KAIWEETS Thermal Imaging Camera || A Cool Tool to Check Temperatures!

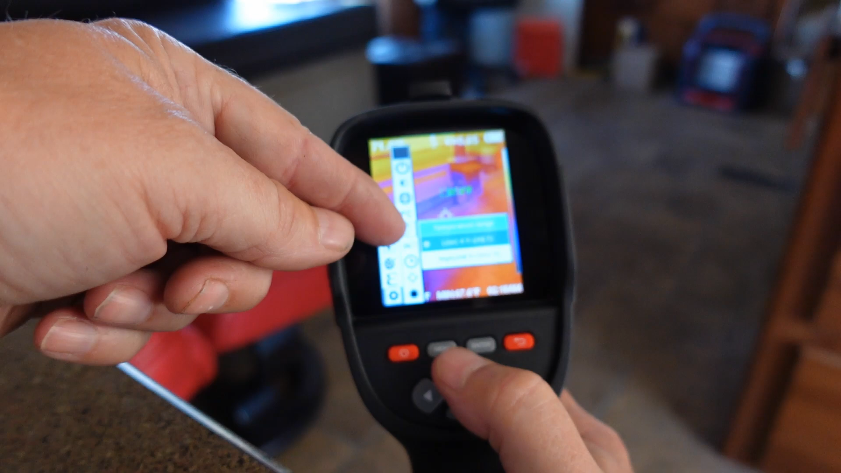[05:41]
Minus 4 Fahrenheit to 248 and then 248 to 1022.
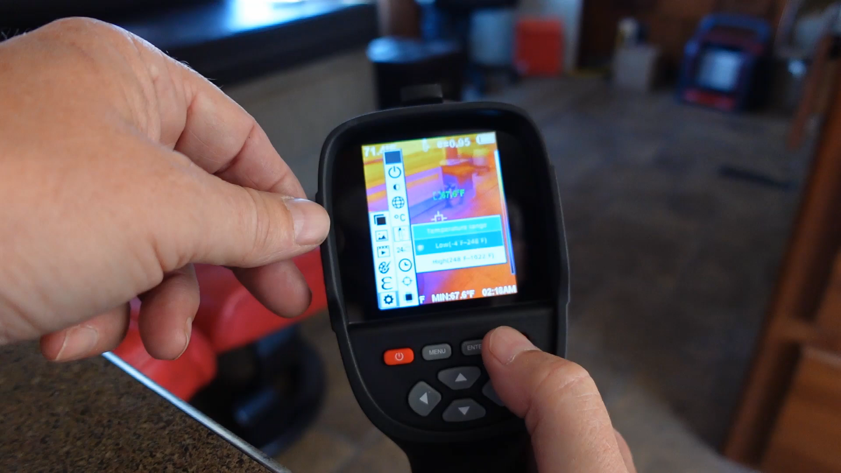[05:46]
Date format. Time. Spot.
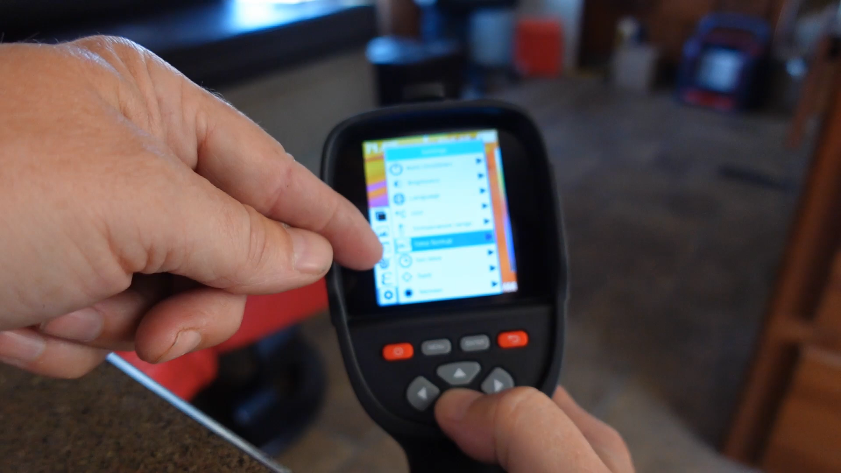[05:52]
Changed, I guess, the way the spot meter looks. On or off. And then just the version of the equipment. Firmware.
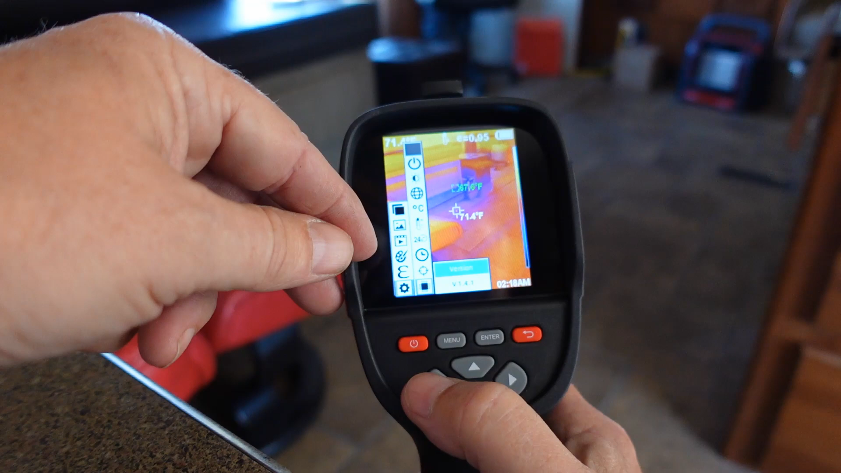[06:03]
So, pretty straightforward. Let's just try taking a picture. I think you just click it once. Take a picture.
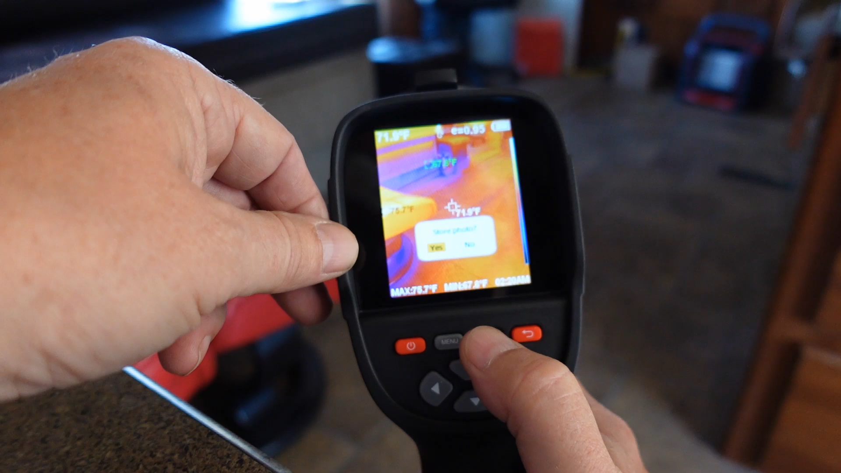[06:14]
Yes. Or you click it and hold it.
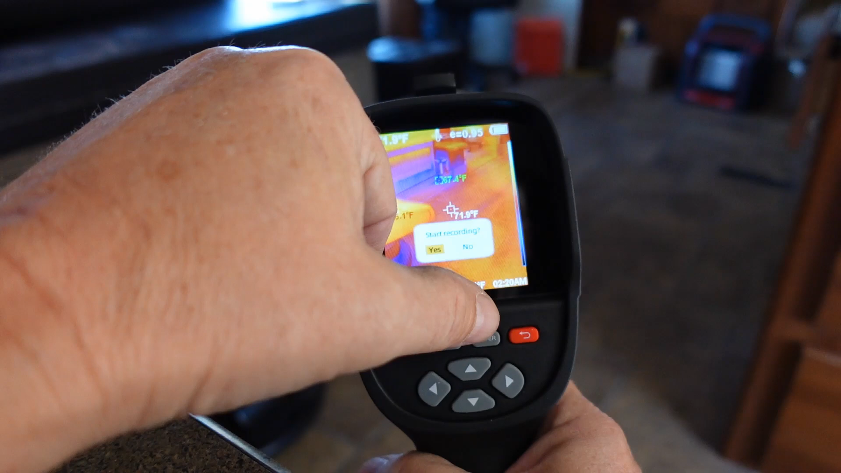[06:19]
And then you can start recording. So it's recording things right now. And then I can click and hold and recording.
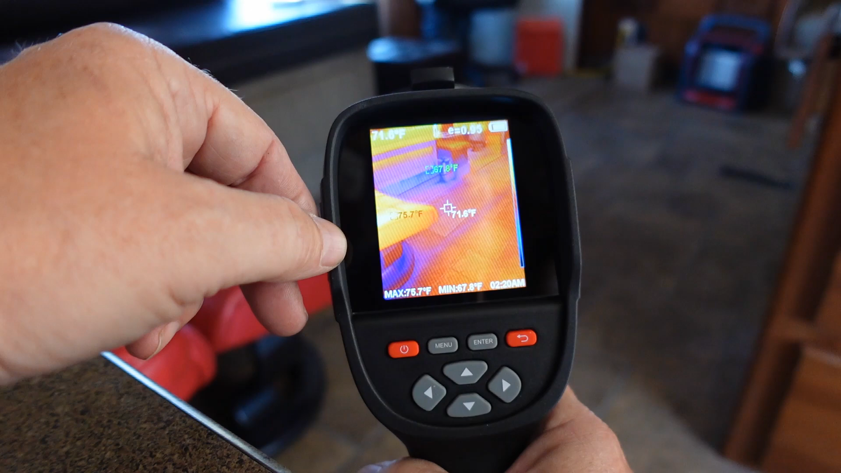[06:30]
So let's just take a look at what I've just recorded in the PC software.
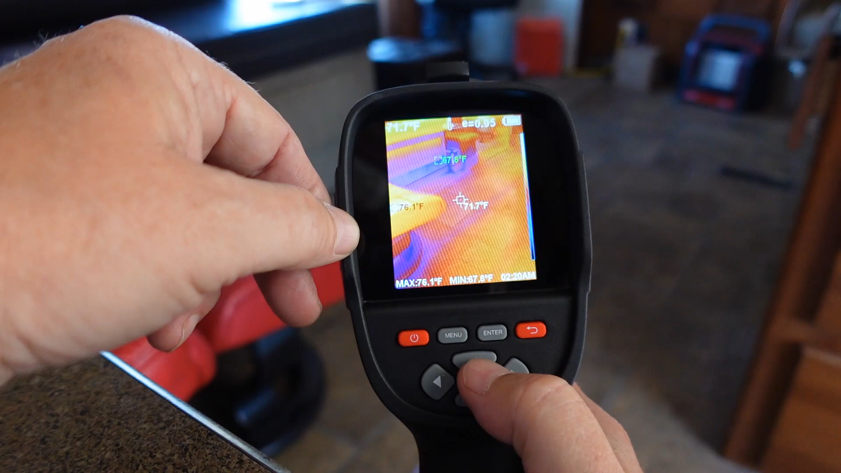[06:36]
On screen: max 76.1°F
I can change the different colors here for you.
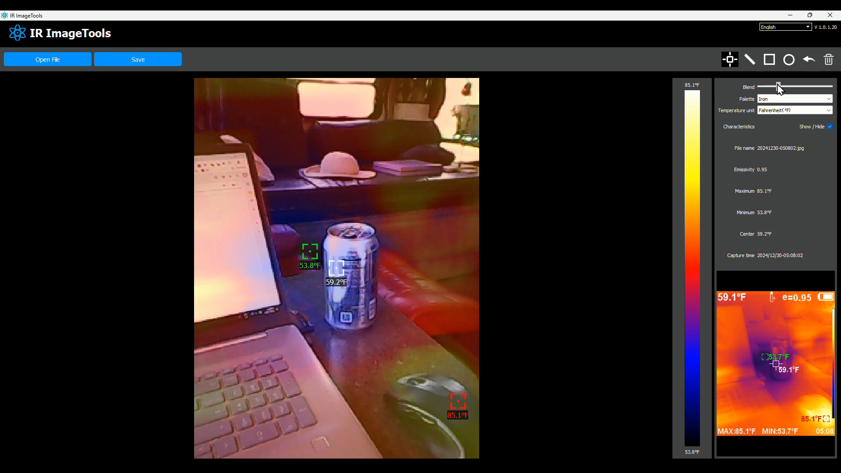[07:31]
On screen: max 85.1°F
So this makes it sort of easy for me to show you the different color palettes they have. First, there's a blend tool. So I can go like this and that shows the actual raw image. And then you can slowly blend in the color palette that you've chosen. Default is iron. There's spectrum. It looks like that. And there's cool. It looks like that. White or black. So the hotter things will be black.
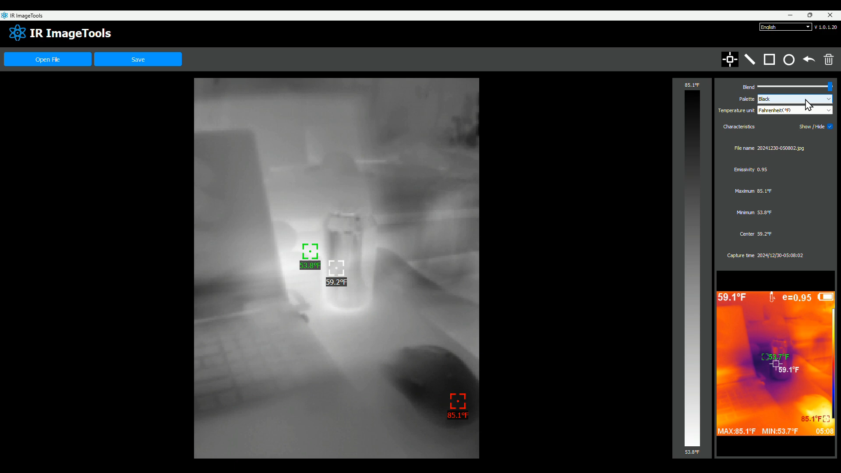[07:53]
On screen: max 85.1°F, scale top 85.1°F, scale bottom 53.8°F
Let's go back to spectrum here. Or iron. Yeah. And on the screen, it will show you different temperatures. There's the spot that you're pointed at. The coldest temperature on screen. And the hottest one down here. And then you can also utilize tools up here. If you click this, you can pick points to take a temperature reading. Oops. There we go. Different points on the screen.
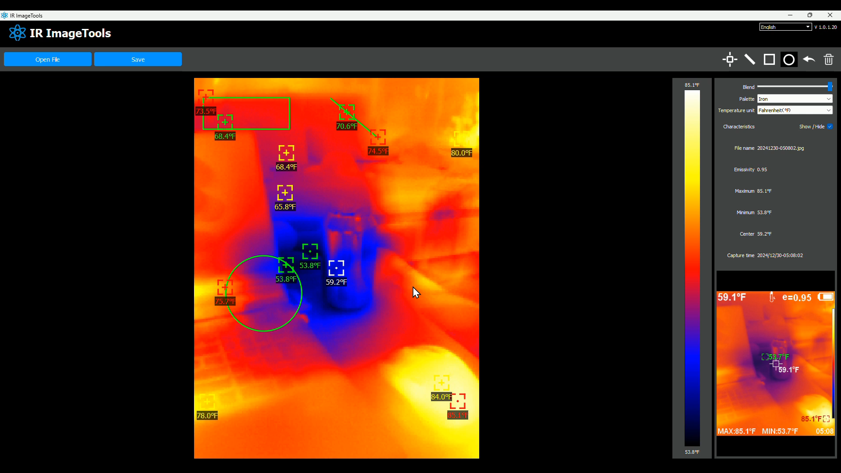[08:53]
On screen: max 85.1°F, scale top 85.1°F, scale bottom 53.8°F
Or circles. Different areas. It'll give you different temperatures in that area. So it's all very cool. Makes it a little easier than doing it on the gun itself. It makes the screen a little bit bigger. Easier to work with with the mouse. And then we can delete all that. So pretty cool. I guess you can do a project and then also save it. So that's about it for the settings. And a look at the units.
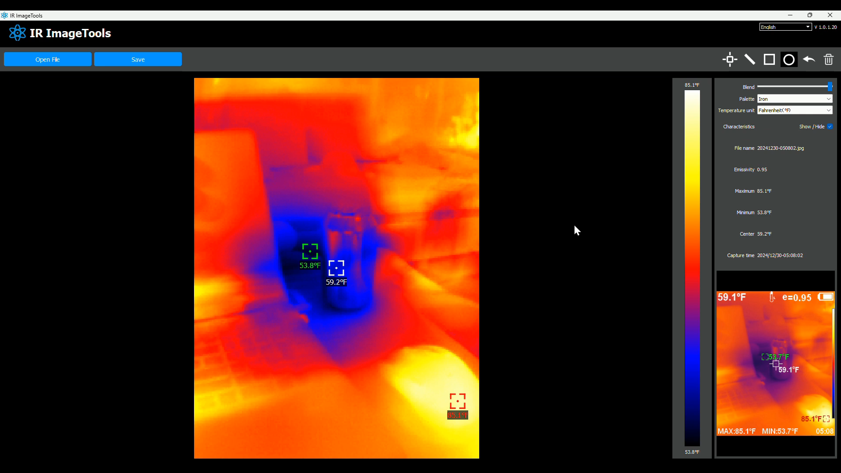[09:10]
On screen: max 85.1°F, scale top 85.1°F, scale bottom 53.8°F
Let's get to the fun stuff and start taking some pictures and videos of different environments. I'm eager to see what the desert looks like at night. Okay. So let's have a look at a bunch of images I took as a test.
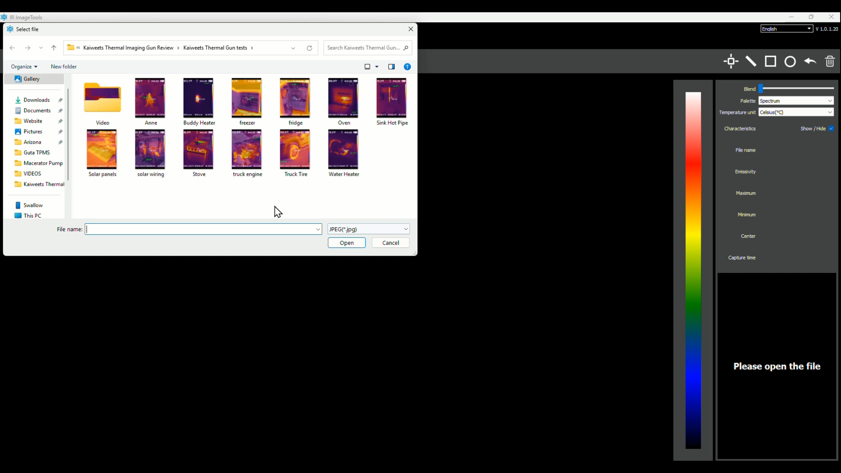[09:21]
First one here.
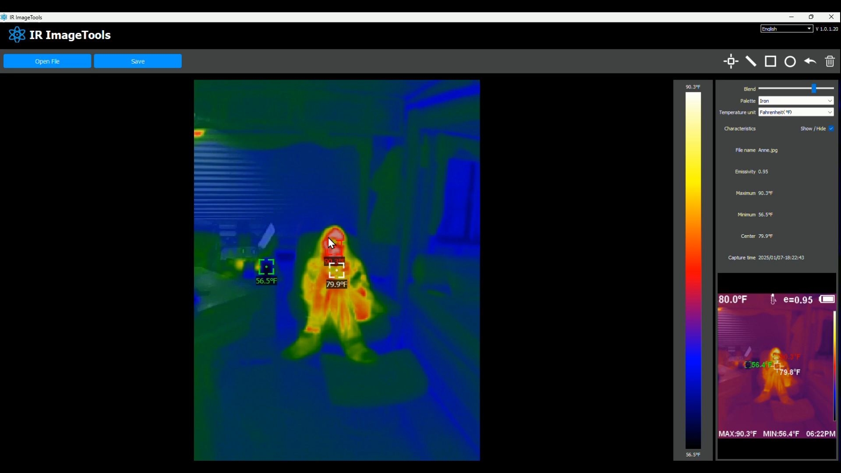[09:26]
On screen: max 90.3°F, scale top 90.3°F
You can see that's actually an image of Ann sitting there.
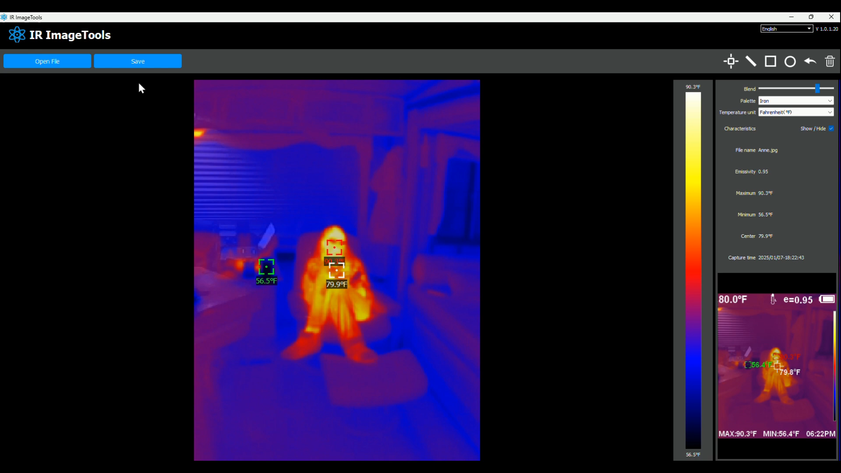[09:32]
On screen: max 90.3°F, scale top 90.3°F, scale bottom 56.5°F
Try another one here. This is our buddy heater.
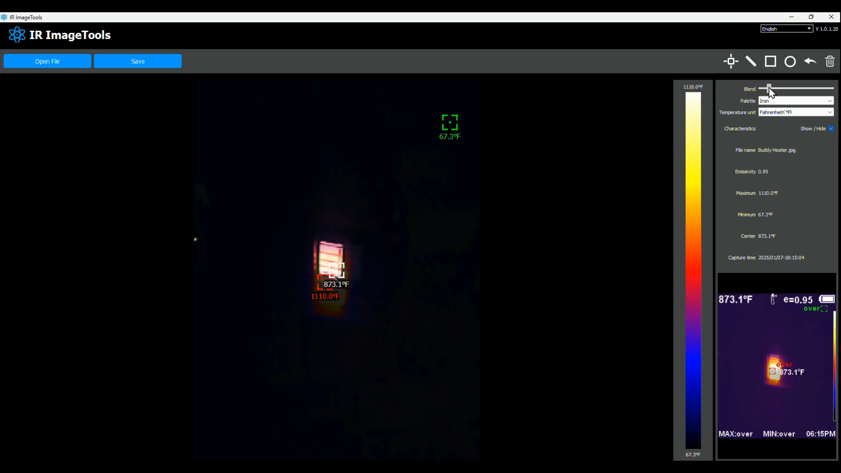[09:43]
On screen: spot 873.1°F, scale top 1110.0°F, scale bottom 67.3°F
So we have a little big buddy heater that we turn on at night. And I was kind of doing a high temperature test here.
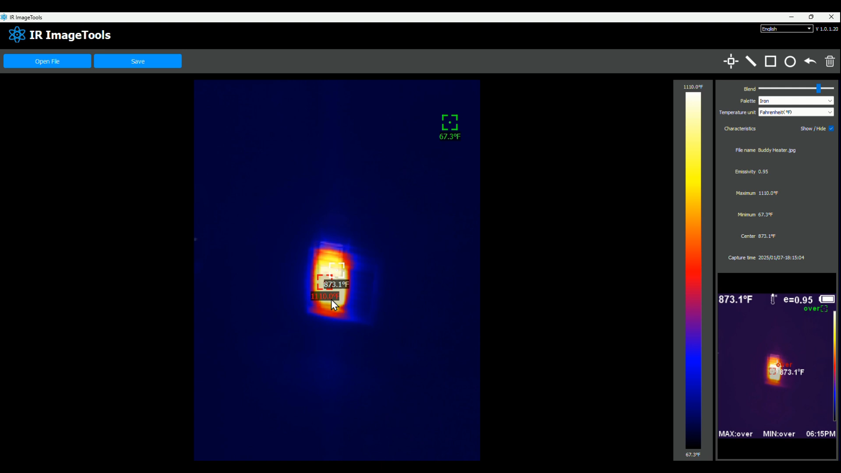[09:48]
On screen: scale top 1110.0°F, scale bottom 67.3°F
You can see parts of it are glowing over a thousand Fahrenheit.
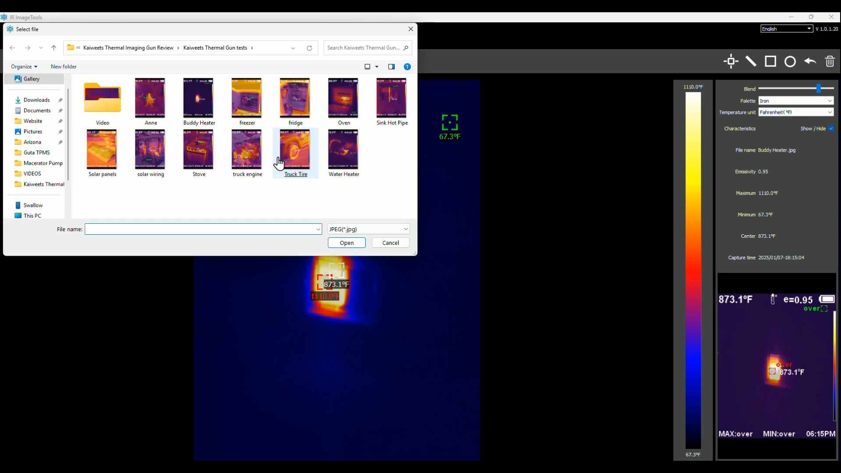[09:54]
And here is inside our refrigerator. You can see over here, these are still fairly warm. Those are some pops, soda pops that I put in there. Let's take a measurement of them.